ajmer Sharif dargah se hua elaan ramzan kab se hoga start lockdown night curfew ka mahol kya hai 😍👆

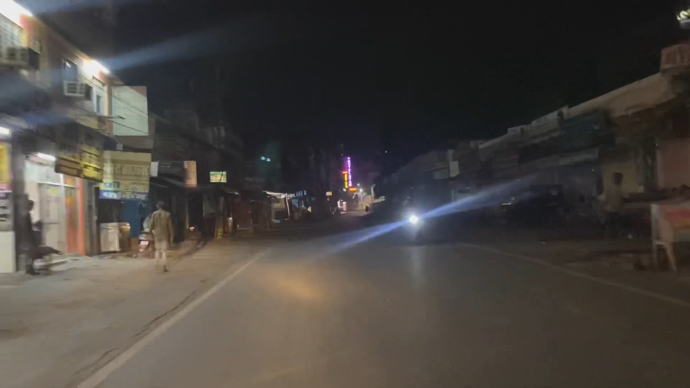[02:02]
پونے آٹھ بجے پورا بند ہو چکا ہے یہ دیکھ سکتے ہو یہ میرا ماما کے آکھل کی چاہ کی دکان بھی بند پڑھی ہے یہ سامنے دیلی گیٹ جا رہا ہوں آپ لوگوں کے لئے دکھانے پورا بند ہو چکا ہے یہ دیکھیں پورا مول ہو گیا یہ دیکھ سکتے